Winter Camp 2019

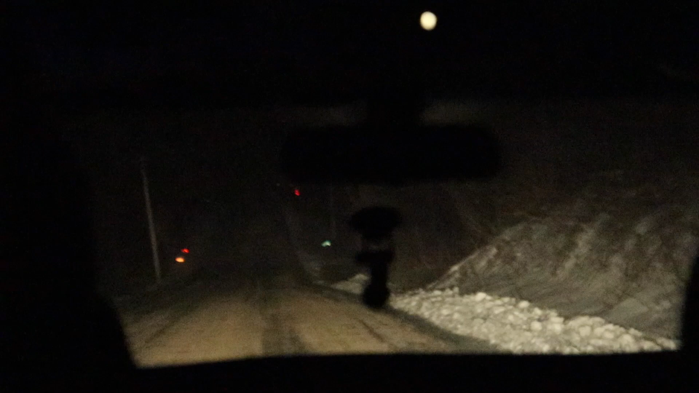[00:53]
So the lake is going to be on your right hand side. Wait, the lake is where a lot of red lights. You want to go?